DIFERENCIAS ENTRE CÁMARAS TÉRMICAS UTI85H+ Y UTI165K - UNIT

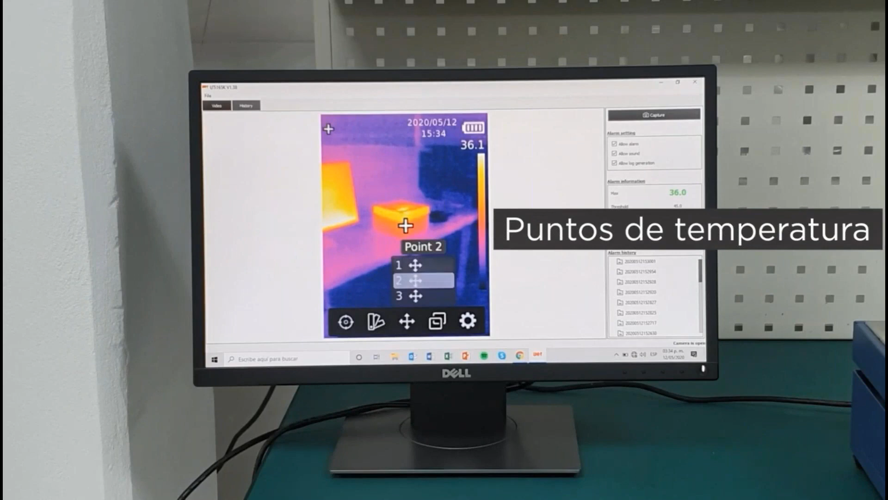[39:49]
tanto en color como también en infrarrojo.
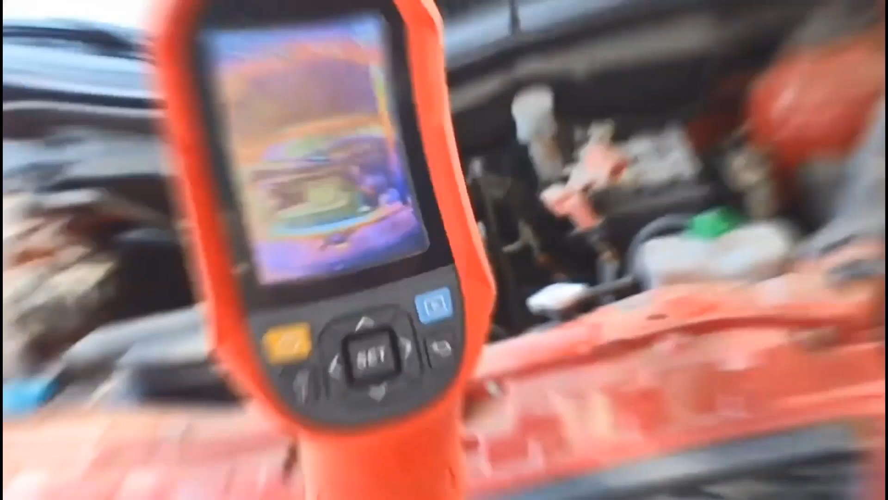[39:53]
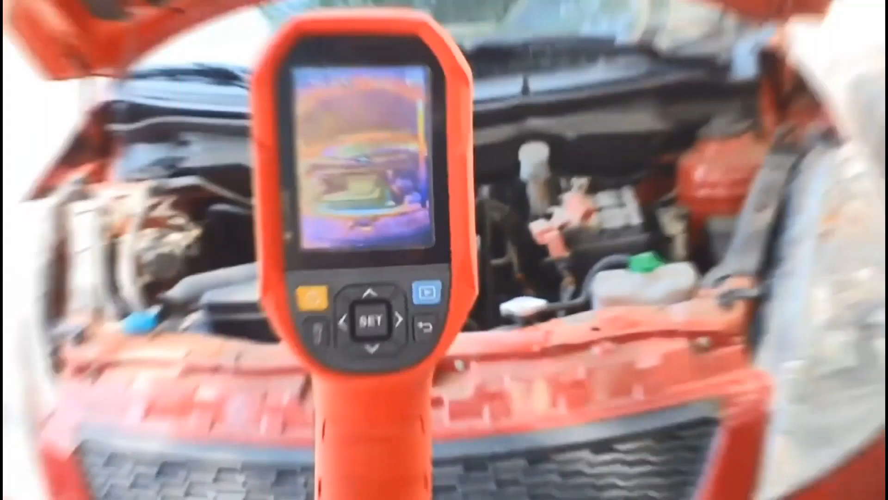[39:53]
Esa sería una diferencia entre la UTI 85, donde no tiene el tema de ver el tema, la calidad de imagen en color.
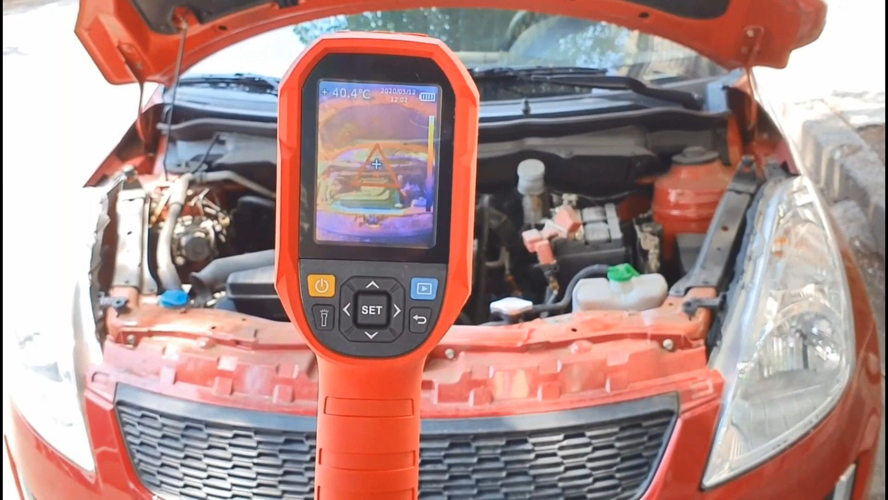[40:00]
Ahí también se puede ver los puntos de calor en el, bueno, a la hora de analizar un vehículo, en este caso en el sector automotriz, ver puntos de calor donde se generan estos puntos y poder cambiar algunos accesorios de los vehículos que generalmente, o partes que están generando calor, que tienen algún problema,
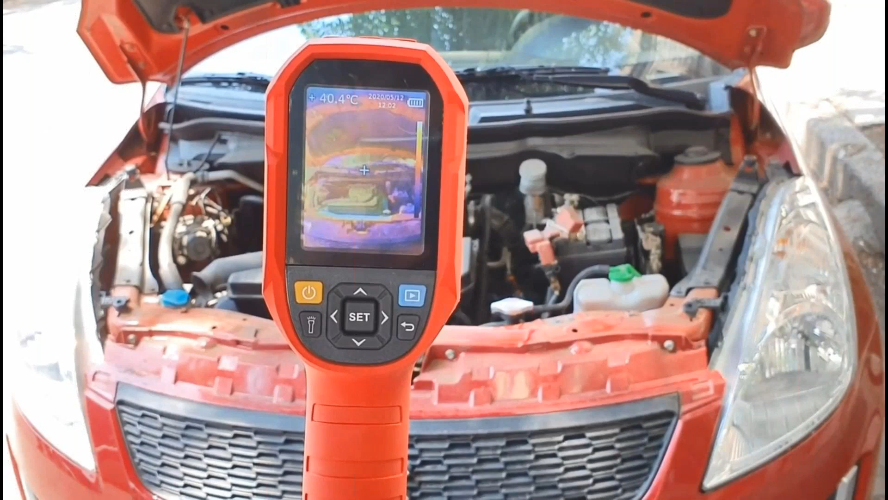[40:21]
y realizar su mantenimiento correctivo.
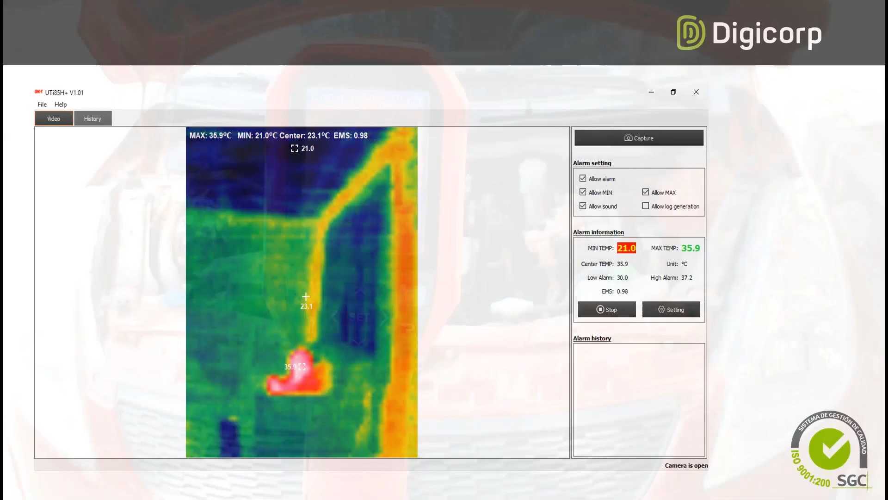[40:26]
On screen: max 35.9°C, min 21.0°C
Bien, aquí tenemos el software de la UTI 85H, donde se ha sacado, bueno, se ha tomado las imágenes, y estos valores pueden ser editados. Aquí tenemos en la parte superior el file,
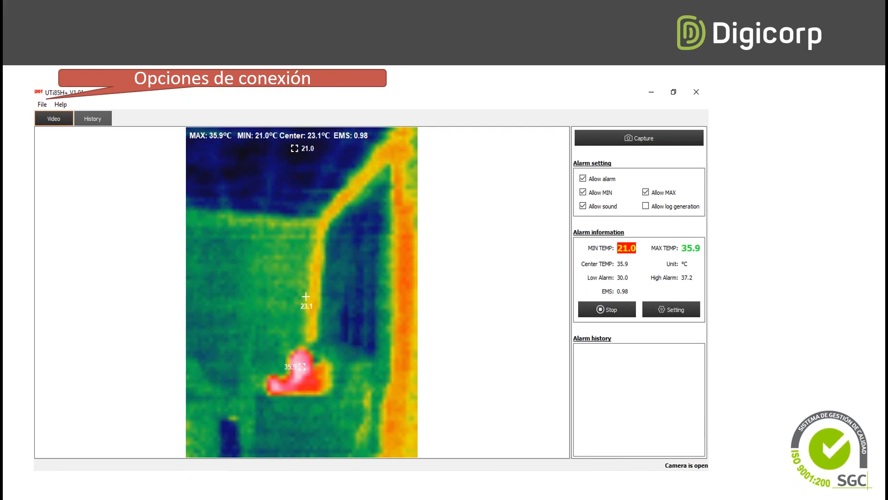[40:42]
On screen: max 35.9°C, min 21.0°C
donde el software nos permite hacer la conexión del equipo en tiempo real. Ahí tenemos el video en tiempo real. Aquí en la parte superior podemos habilitar algunas alarmas del software, el cual nos puede hacer un sonido a la hora de tomar un valor alto, como un valor muy bajo, o callar el sonido, ¿no?
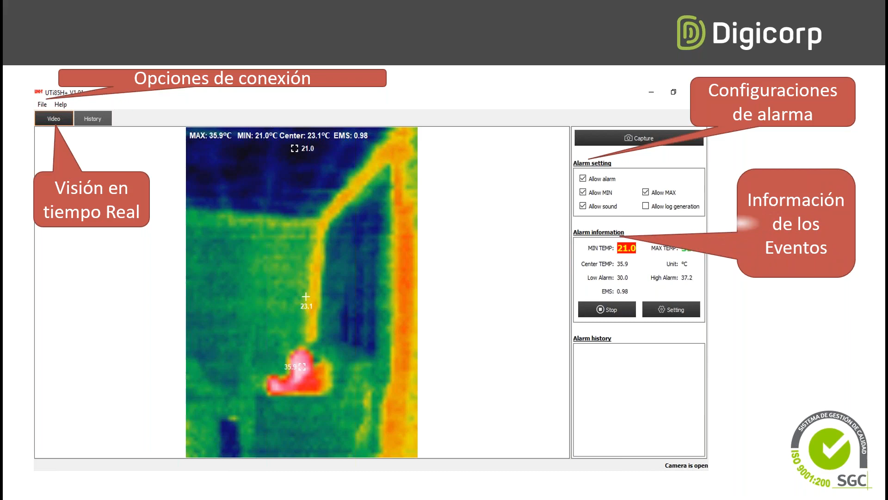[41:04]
On screen: max 35.9°C, min 21.0°C
Tenemos ahí la información de los eventos, donde podemos ver la temperatura mínima o la temperatura alta.
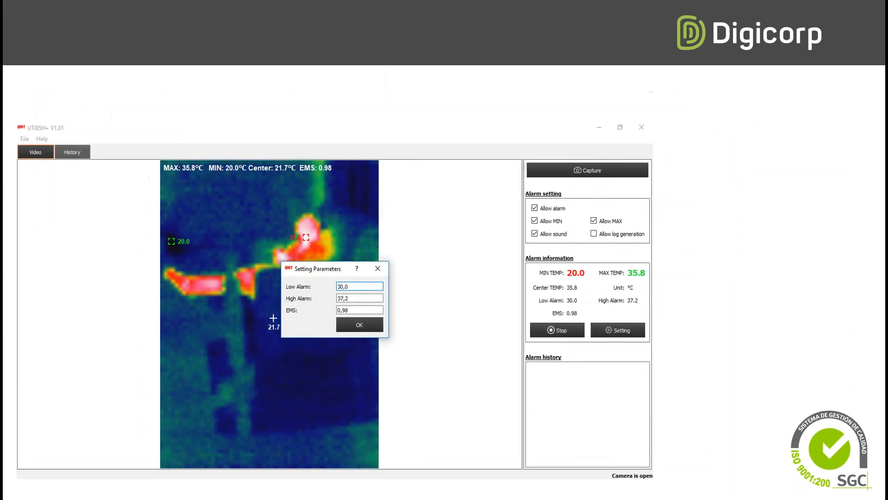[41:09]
On screen: max 35.8°C, min 20.0°C
Aquí en el mismo software también podemos elegir la imagen y podemos tener los valores, en este caso, ¿no? Un valor exacto. Ahí tenemos un valor de alarma que está oscilando entre los 30 y 37 grados, con una emisividad de 0.98. Como se ha mencionado, la emisividad es simplemente, en este caso, el valor del valor corporal, si vamos a medir la piel humana o la temperatura de cada persona que debe trabajar en ese rango.
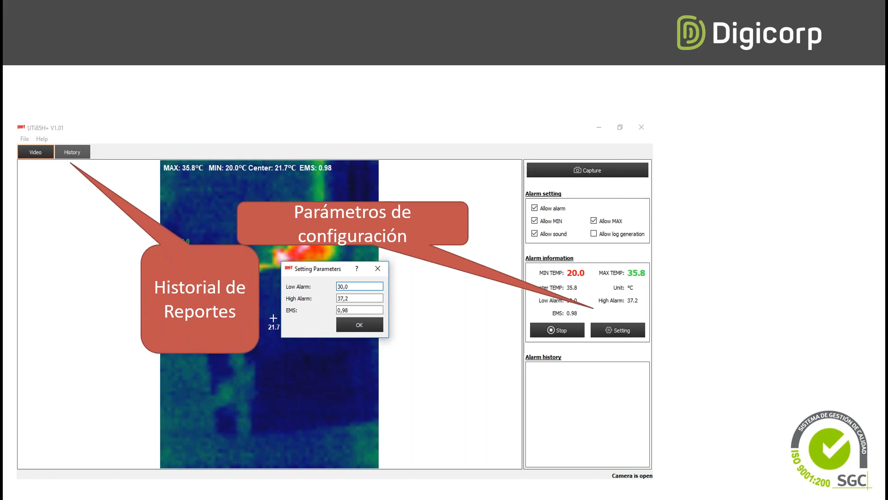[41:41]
On screen: max 35.8°C, min 20.0°C
El historial de reportes, ya, donde podemos analizar los diferentes valores
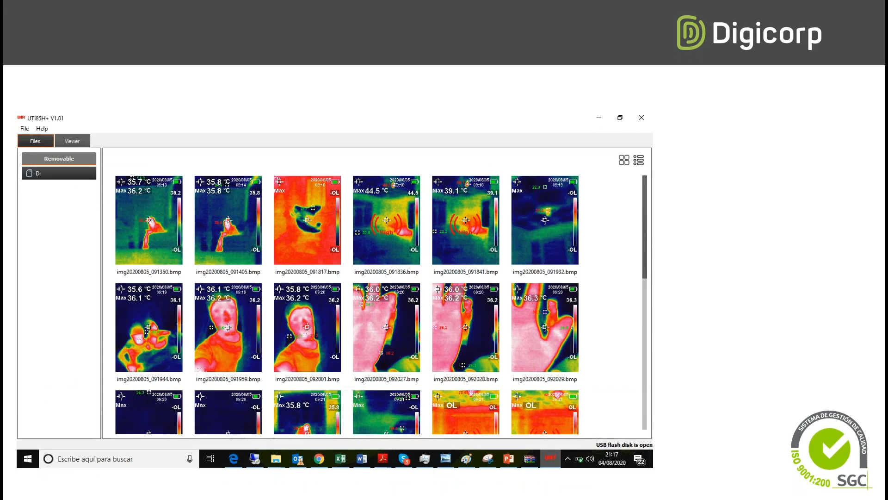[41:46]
de cada objeto que haya medido, ¿no ve?
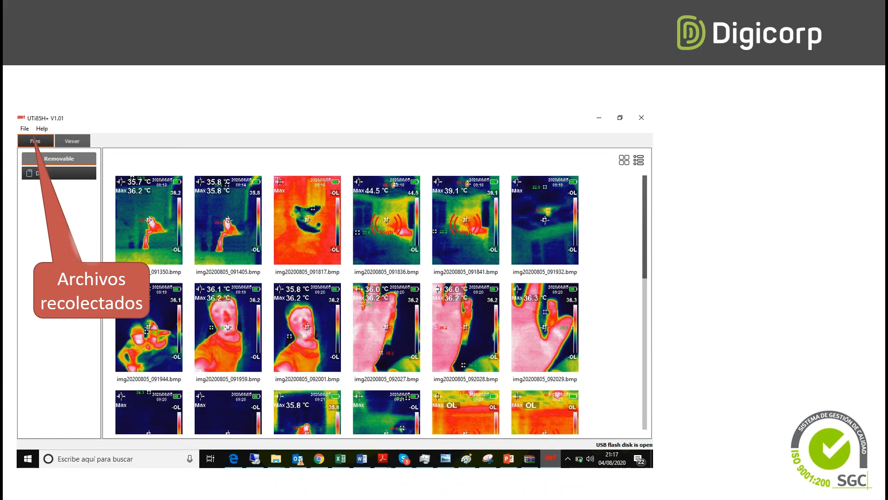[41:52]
Los archivos recolectados. Bien, ahí se tiene la ventana donde podemos ver el
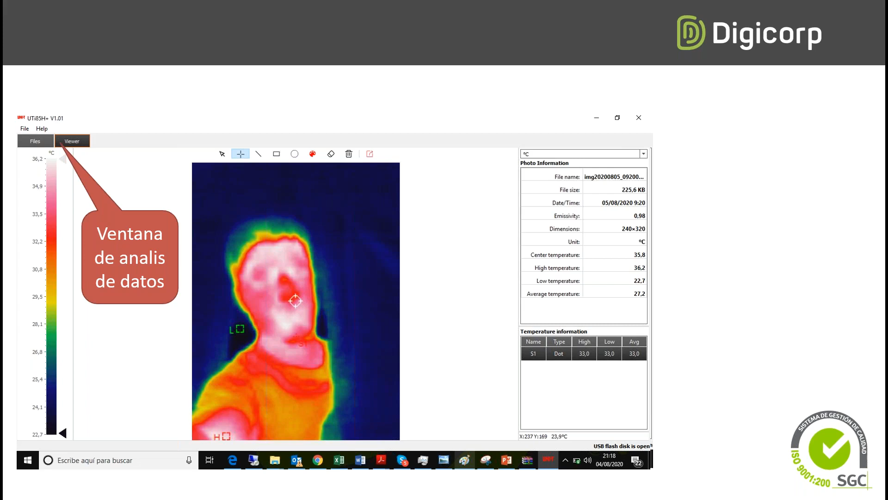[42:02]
On screen: spot 35.8°C, max 36.2°C, min 22.7°C, scale top 36.2°C, scale bottom 22.7°C
valor máximo como el valor mínimo y tener en este software estos valores.